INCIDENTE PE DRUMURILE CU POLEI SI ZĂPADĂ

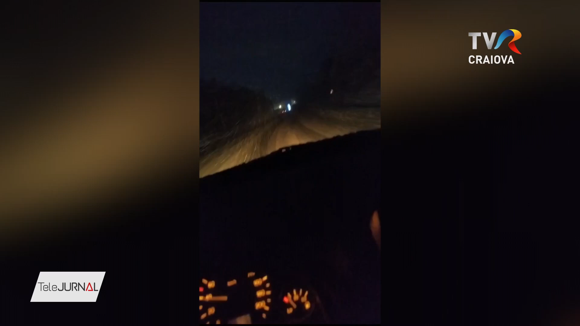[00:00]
Aceste imagini sunt de pe breteaua care leagă autostrada A1 de drumul național Pitești-Slatina și pe care, până la ora 6 dimineața, nu trecuse niciun utilaj de la drumuri.
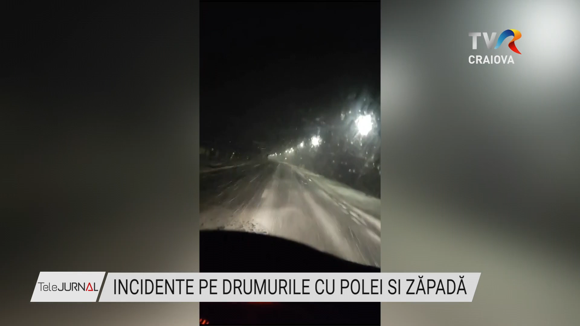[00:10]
Nu este singurul în această situație și pe drumul vechi către București, dar și pe alte drumuri din Argeș s-a circulat greu.